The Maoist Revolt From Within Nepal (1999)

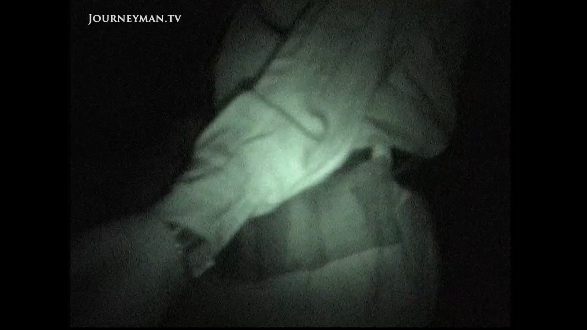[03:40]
With an infrared camera, we join the nightly combat police patrol.
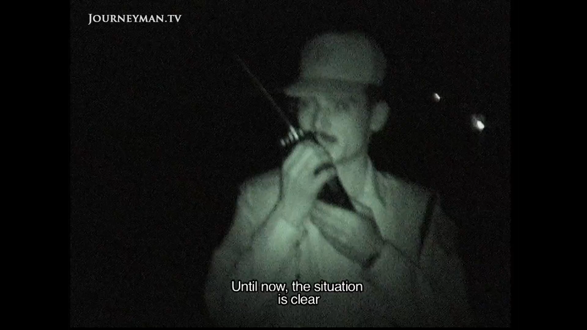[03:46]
The police are on edge.
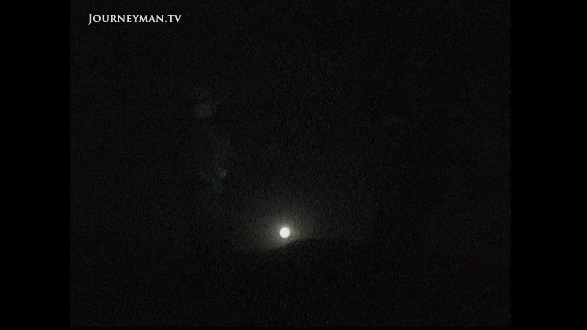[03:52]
There's a blackout, and they suspect the Maoists have blown up the power lines again.
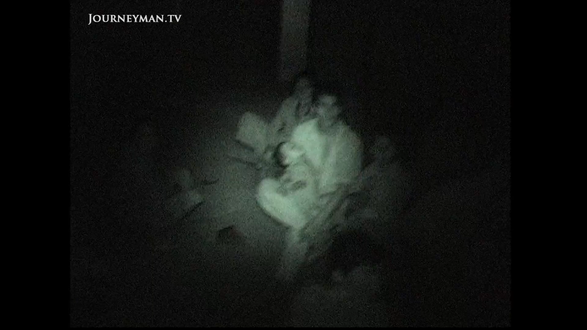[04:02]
Few of these faces lit by oil lamps are friendly. As many as 70 percent of the people here support the Maoist cause. Villagers by day become insurgents by night.